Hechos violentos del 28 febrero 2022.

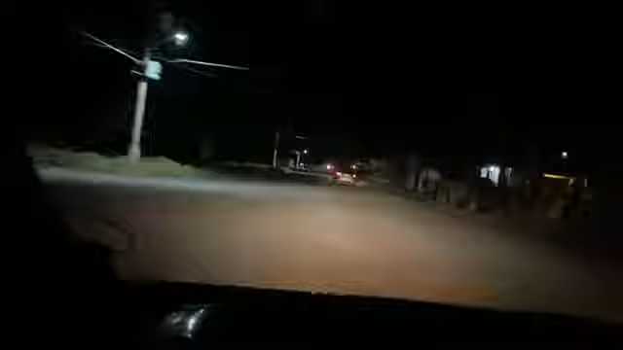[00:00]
hola noches de nueva cuenta raza la violencia a todo lo que ha de levantar a una persona están informando aquí por la l y la m y por la neta está caliente el terreno se lo acaban de llevar unos instantes vamos viendo que van dando las vueltas las unidades
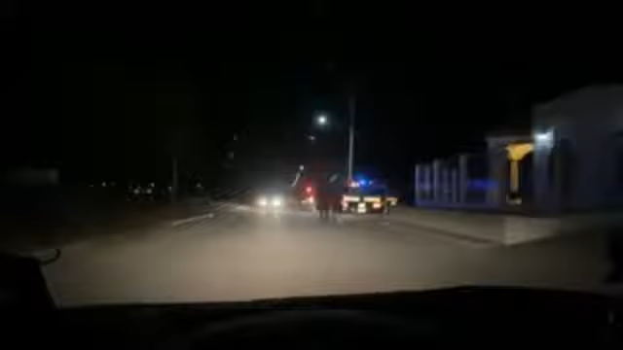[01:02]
y ya está acordonada del área a la policía estatal aguas aguas aguas aguas